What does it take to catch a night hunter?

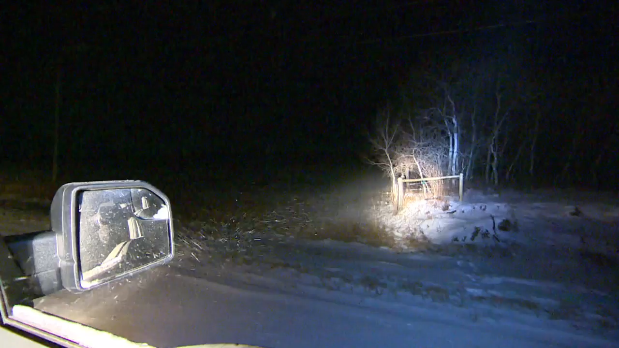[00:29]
It definitely is that much easier to hunt if you can drive down roads and shine a light into the eyes of an animal that doesn't run away.
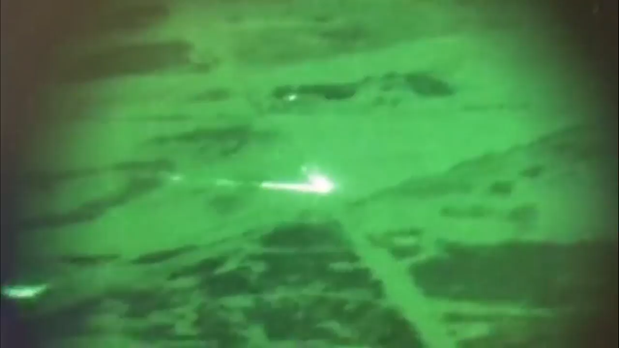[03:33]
COs on patrol using spotters in an aircraft cornered a night hunter but the suspect got away.